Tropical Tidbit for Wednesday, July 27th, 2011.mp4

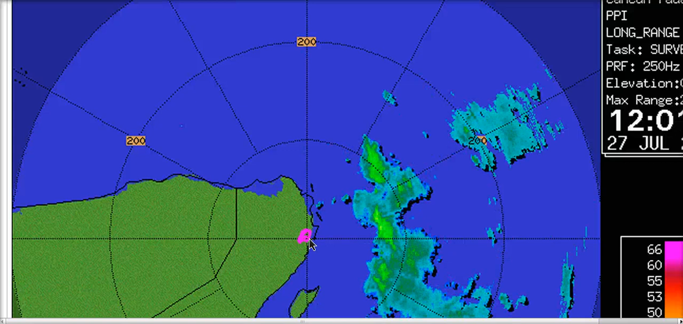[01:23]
So at the low levels, it looks like the circulation may be trying to close off in here slowly and it certainly looks well defined on satellite a lot better than yesterday.